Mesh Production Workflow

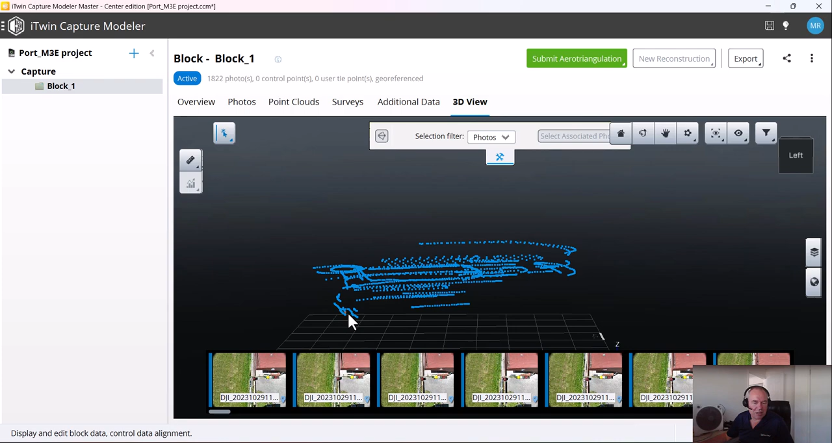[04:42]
You see here, there are some images a little bit low. And there is all to do with the capture part of things.
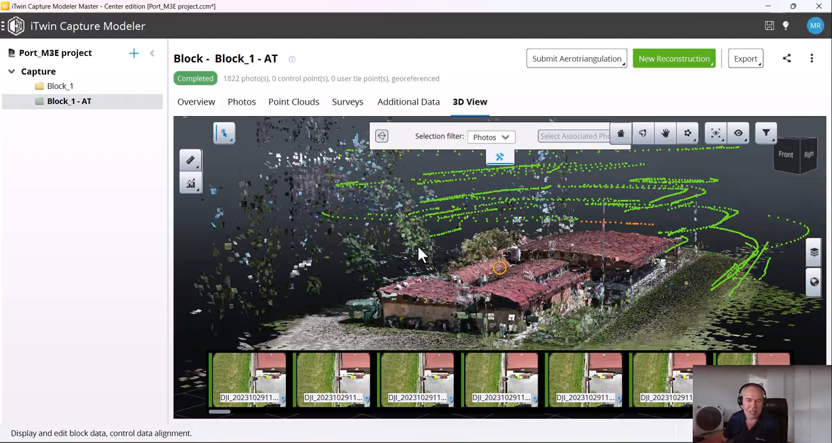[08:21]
All the images that are used. So, that looks all okay. But then over here. I see some images that are not in use.
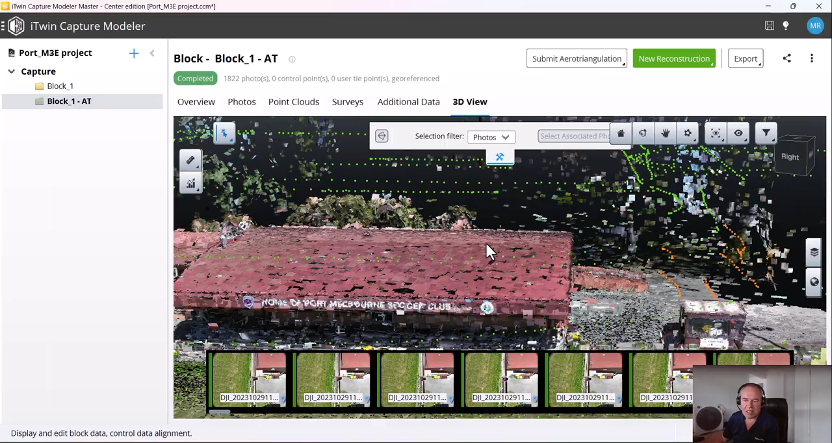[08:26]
Orange ones. So, now. If you still want to use them.
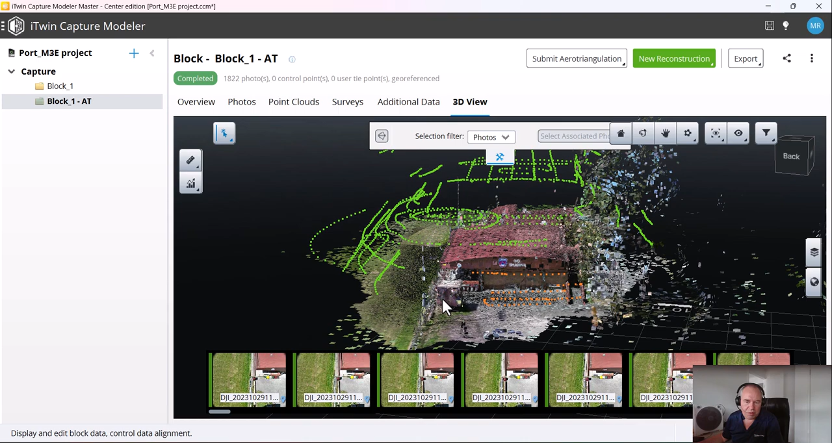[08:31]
And of course. You asked. We need to find a way. How to stitch them together. So, different solutions for it. So. If it's really not working together. What we can do. We can split it up into different blocks. Or. First. What we can try. Is to create tie points. And a tie point is basically saying. Hey. This point in this image.
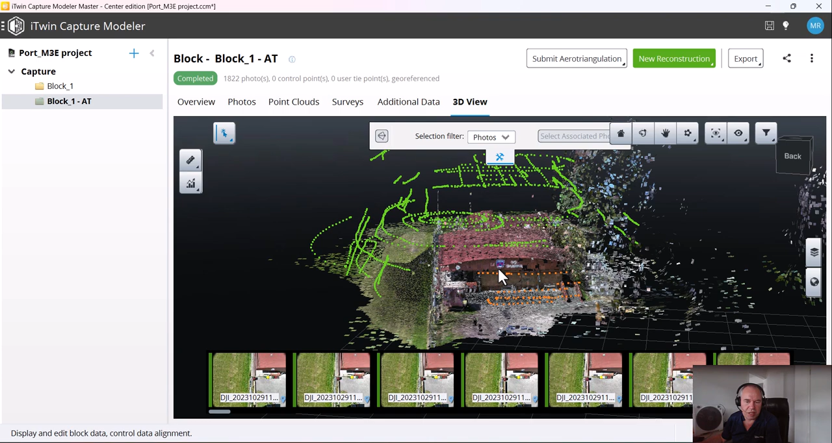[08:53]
Belongs to that other point. In the other image. So, what's important with this tie point. If I create. You see over here. A little bit. And turn that. Uh.
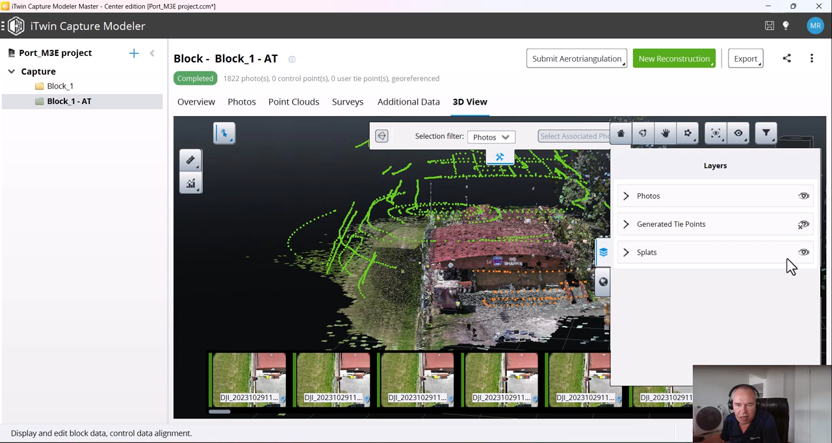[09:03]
Layer off. I can turn this brush off. So, you can see it a bit better. This is a group of imagery. What is not in use. So, we need to create. For example. A tie point over here.
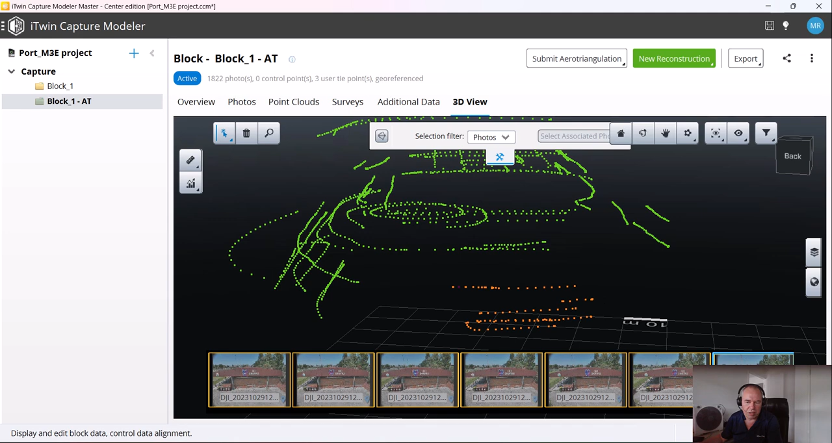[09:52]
Over here. See it's not really. Sharp. That means it's not in. Good. Control my survey.
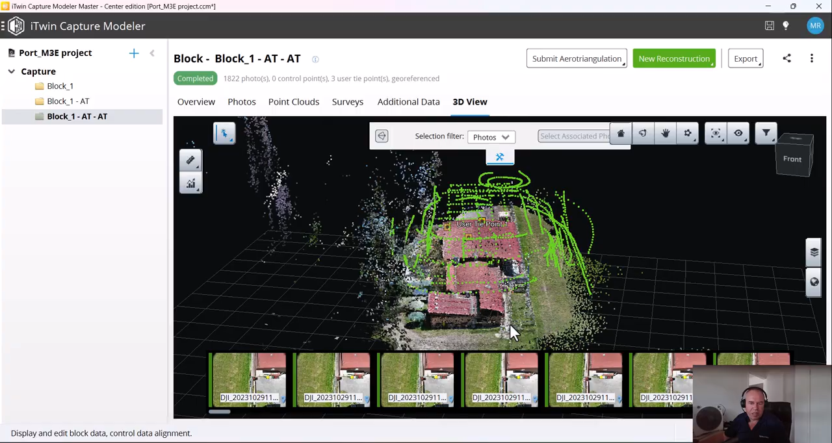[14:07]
see that all images are used and what i'm gonna do is i'm gonna do a roughly check
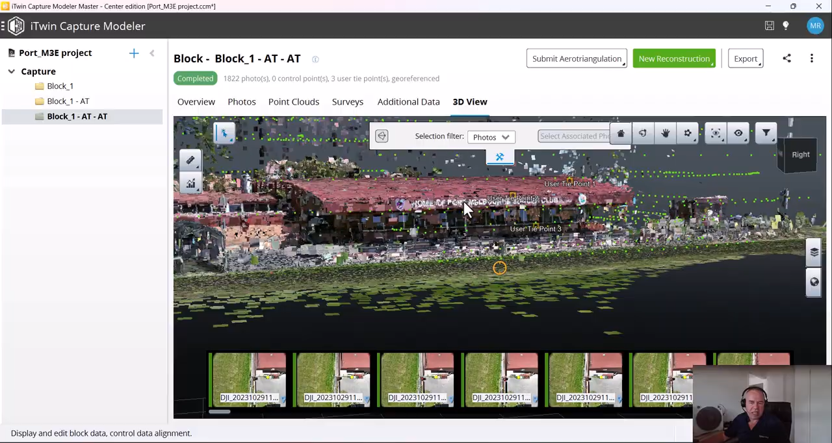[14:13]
give it how is if if if i see any misalignments but everything seems to be quite okay
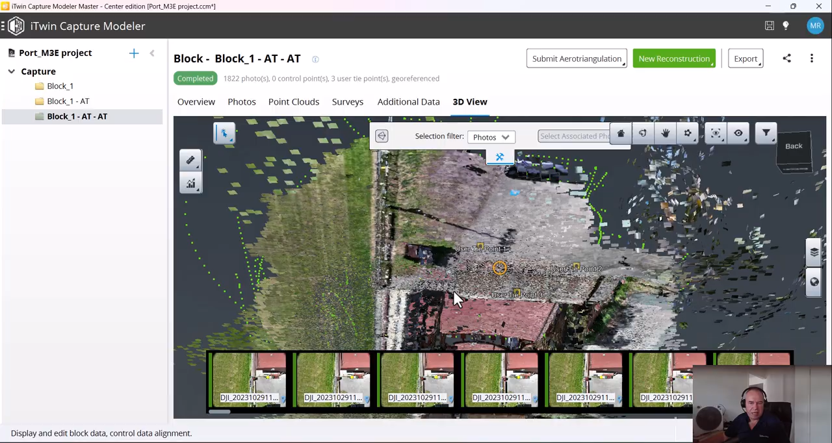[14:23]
so if i'm happy with this result of my area generation what i can do
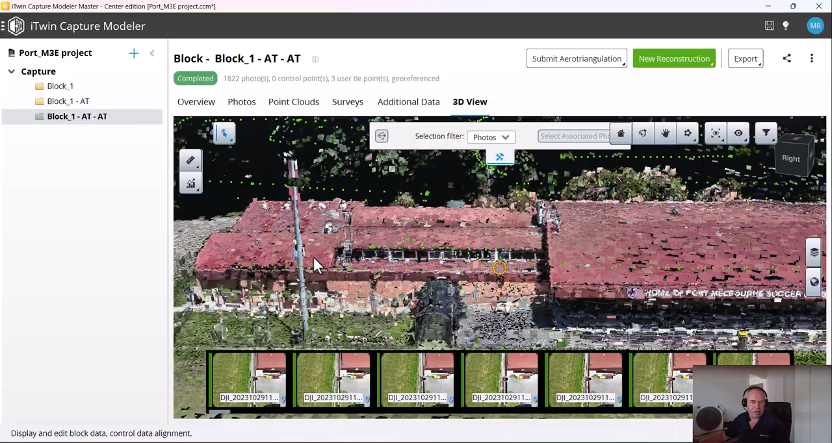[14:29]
now is i can start creating the mesh and this
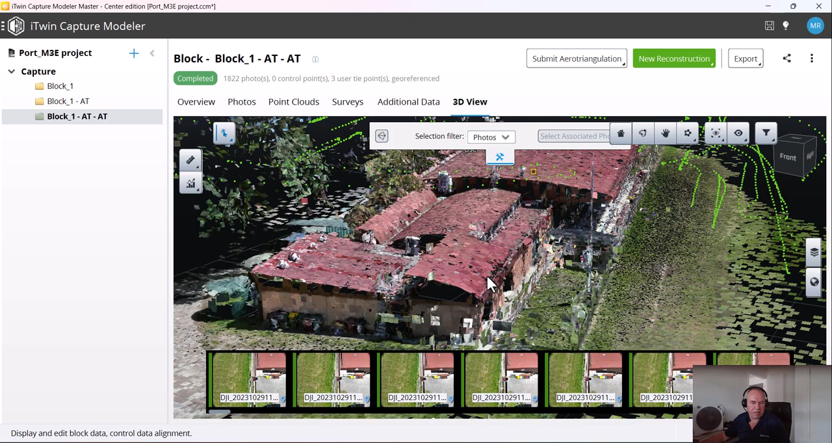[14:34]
and i'll perform by six meters so first step is what i'm gonna do is under this
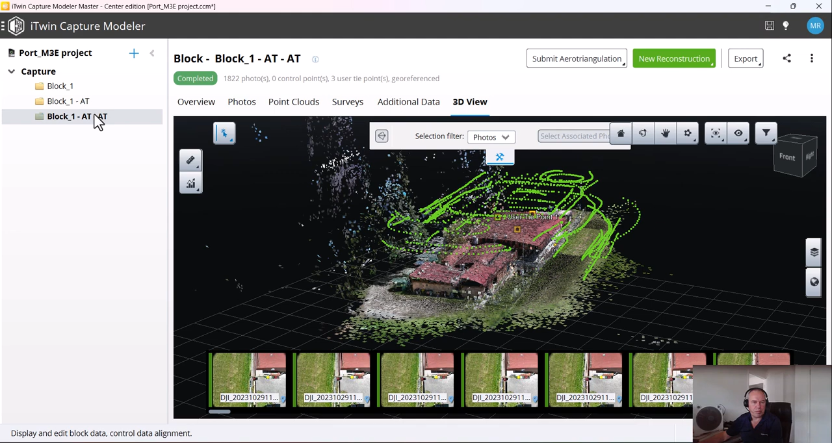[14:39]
block i create a new reconstruction i can do that over here or i can do right mouse new 3d reconstruction